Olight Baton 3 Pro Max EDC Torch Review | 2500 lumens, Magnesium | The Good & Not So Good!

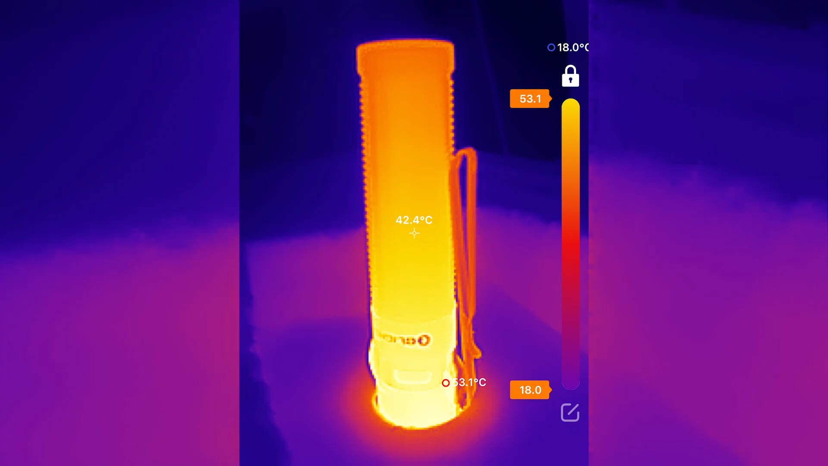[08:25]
On screen: spot 42.4°C, min 18.0°C
I did measure the temperature of the torch with a thermal imaging camera and the head does get over 50 degrees centigrade as you can see.